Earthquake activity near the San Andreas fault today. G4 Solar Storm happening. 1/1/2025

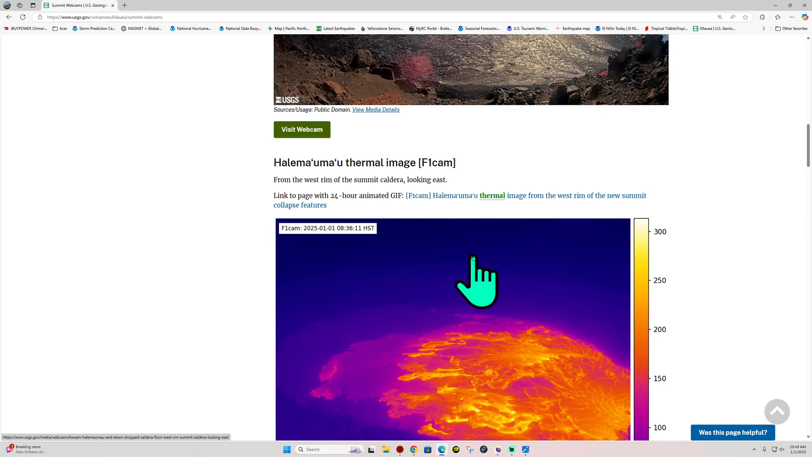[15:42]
Just kind of adding some more volume of, uh, material there in the lava lake. There's the eruption back over here.